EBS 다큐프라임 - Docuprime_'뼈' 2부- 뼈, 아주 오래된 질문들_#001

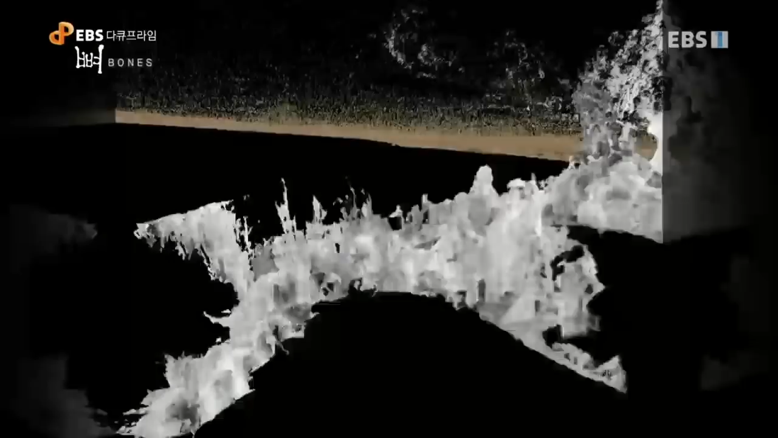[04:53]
그동안 어느 고 인류학자도 보지 못했던 고 인류의 비밀스러운 공간을 발견한 것이죠.
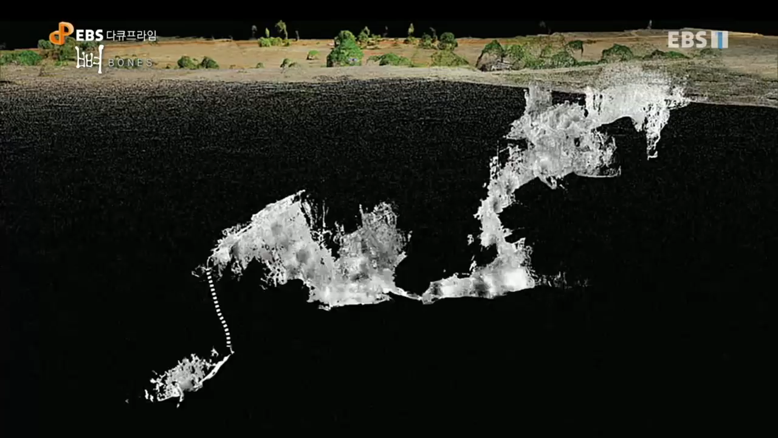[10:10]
슈퍼맨 기어가기가 끝나면 이번에는 용의 등이라는 공간이 기다립니다.
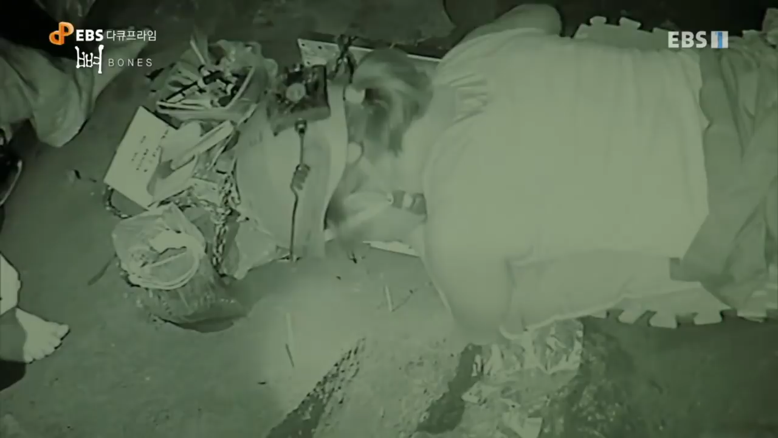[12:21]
남아프리카 존의 30m 지하에서는 1,500개 고인력 뼛조각의 베일을 벗기는 작업이 이루어지고 있습니다.